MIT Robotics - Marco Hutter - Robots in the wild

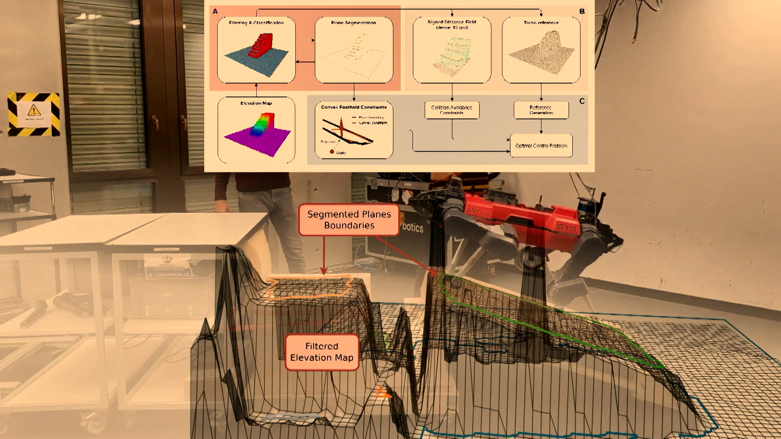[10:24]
And then we take these as convex elements into our optimization pipeline. At the same time, we generate some signed distance fields that allow us to do obstacle avoidance, collision avoidance in the optimization itself.
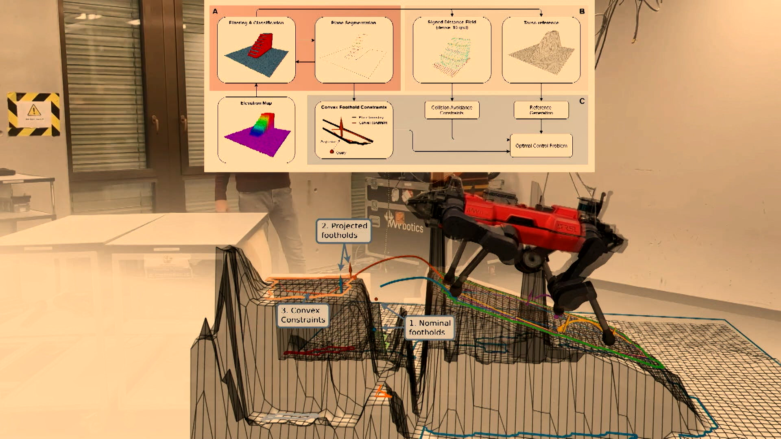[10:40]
And we have some completely filtered point clouds that allow us then to adapt the torso to the body according to like the global terrain, not only looking at individual patches where the robot steps on.
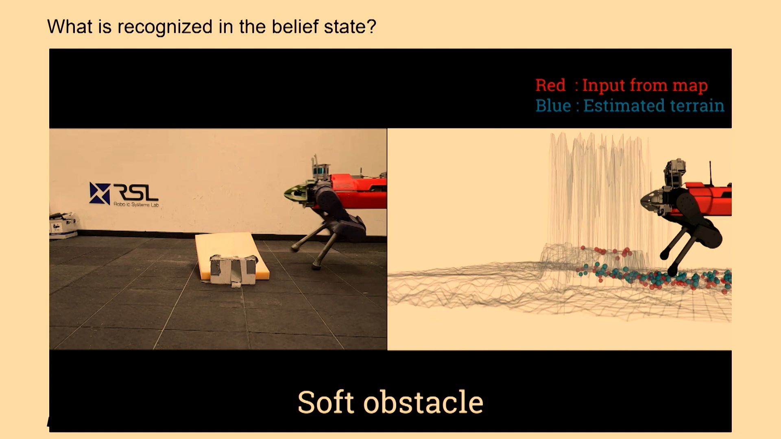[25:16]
You see how the representation looks like and how you see it, but then how you estimated it in blue.
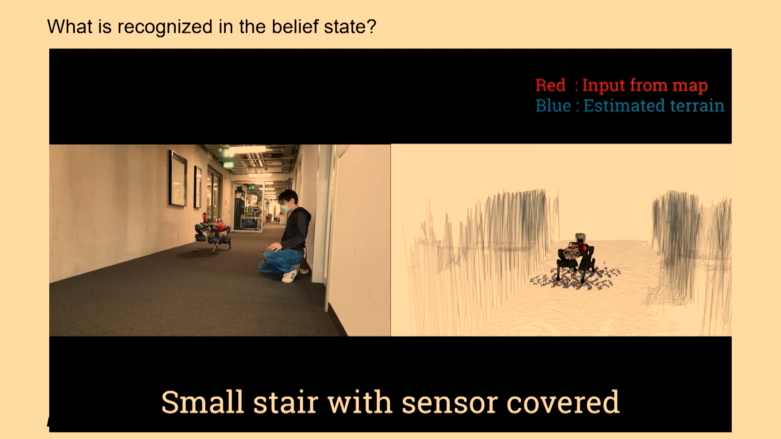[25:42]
You see here the Takahiro, the PhD student who did this type of work. So blindfolding the robot.
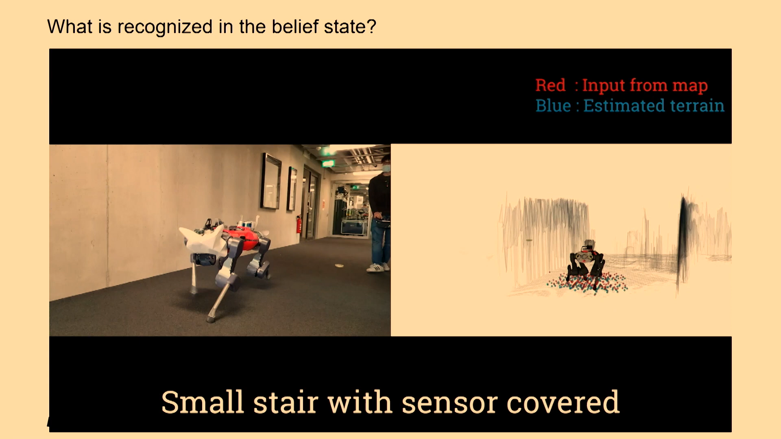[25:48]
You see then how the robot perceives the environment. Essentially just sees noise or no information about that.
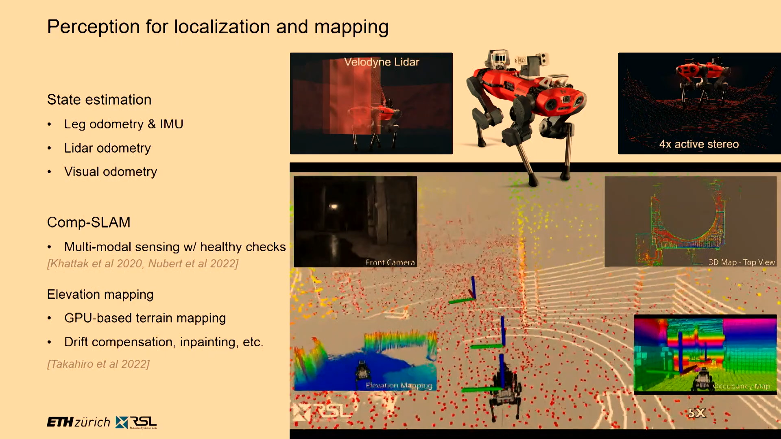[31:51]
So full 3D point clouds as a 3D reconstruction of the environment, a volumetric reconstruction that we use for free space identification, navigation planning, and then the local 2.5D map in order to have foothold planning and obstacle crossing.
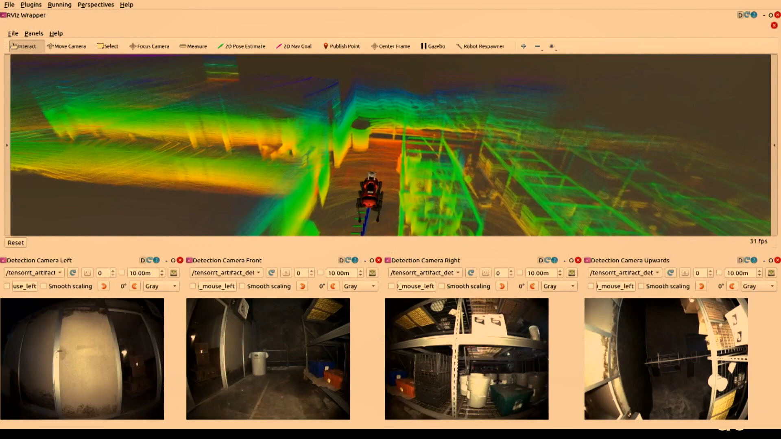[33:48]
We have it moving around. This is somewhere in a storage space that was underground.
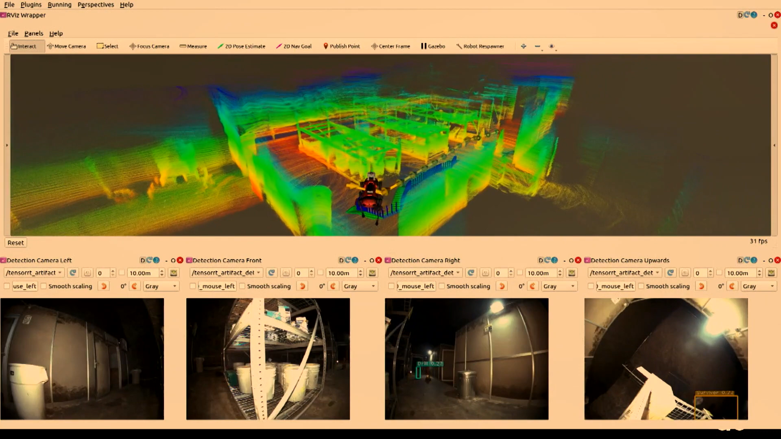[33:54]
And you have now two planners that you see in yellow. This is the global planner. We're looking at free space in our environment.
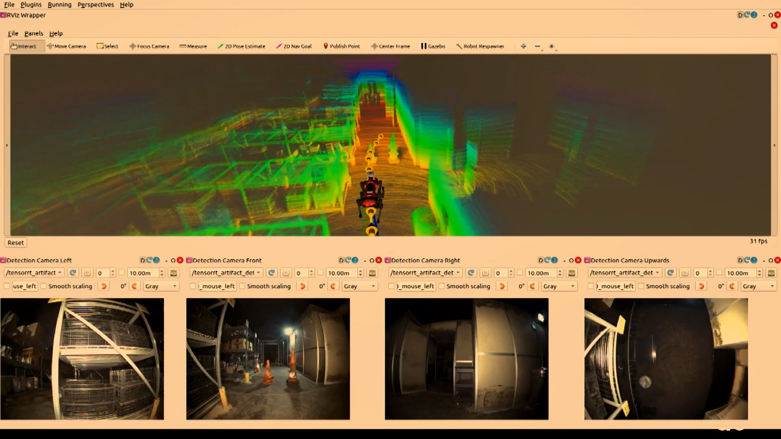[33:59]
So what are the areas where we can gain most new information?
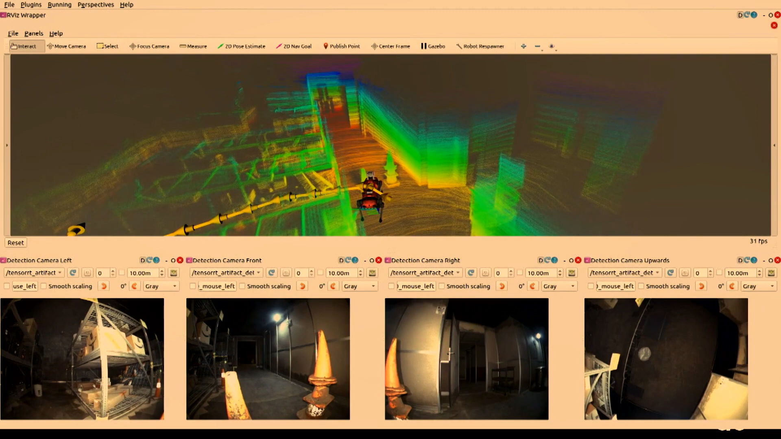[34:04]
And then we're looking with the local planner, what is traversable and what not, and how can we move through our environment, navigate around obstacles.
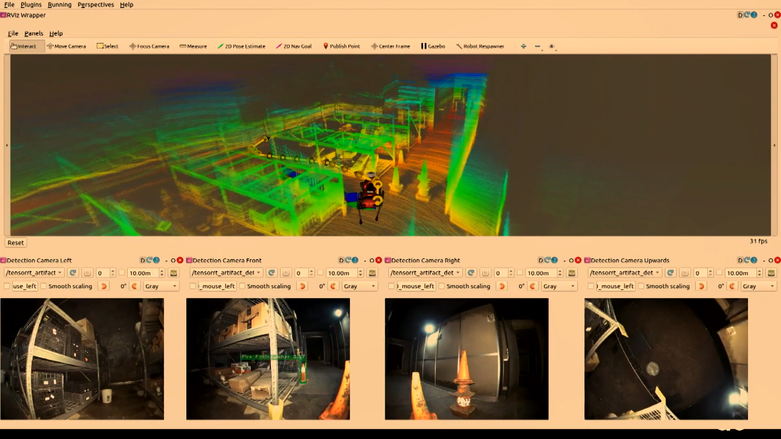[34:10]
We then have these four image streams that you see here on bottom,
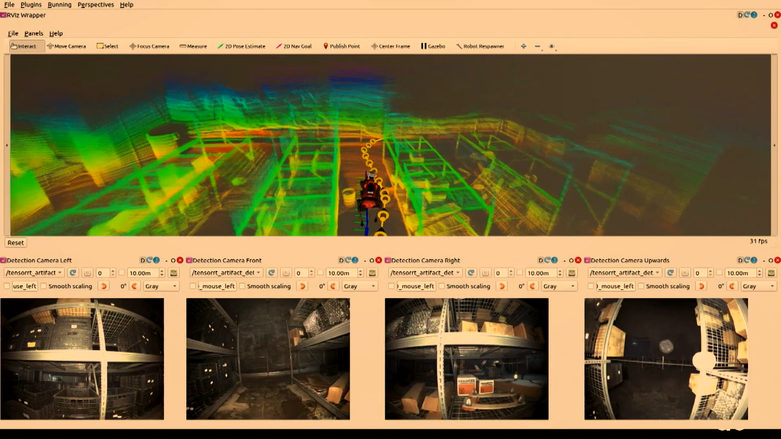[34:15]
where we're looking at the environment, identify objects, 3D localize them, and then when the robot comes back,
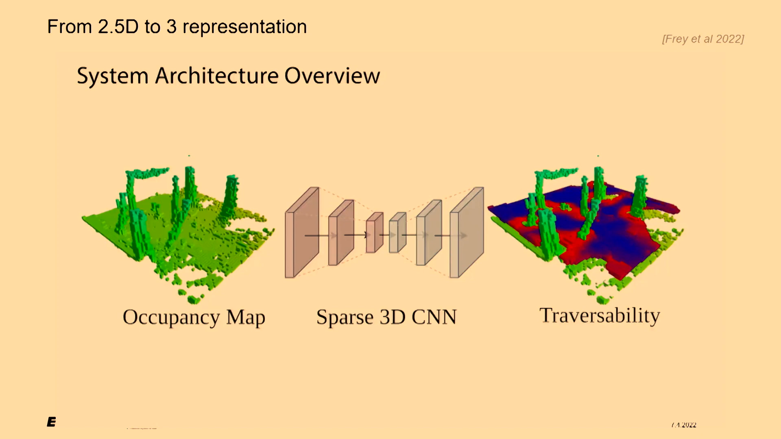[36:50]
And we can even do this now in the meanwhile using 3D representations, so occupancy maps. And you see here a little bit how these cost functions look like.
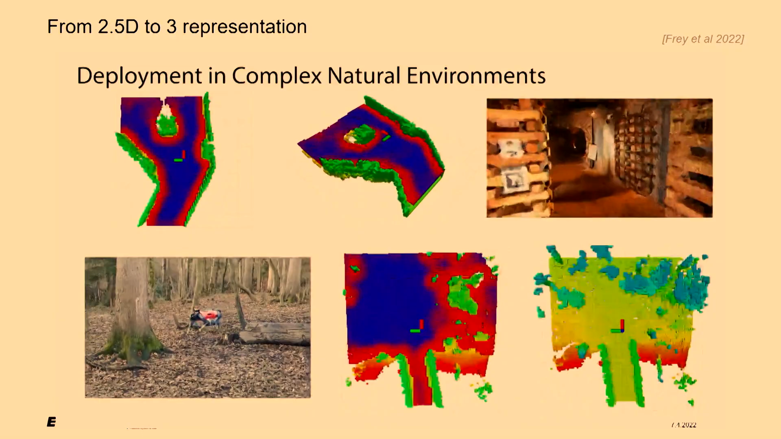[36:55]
So it's actually pretty reasonable. You don't want to go close to border.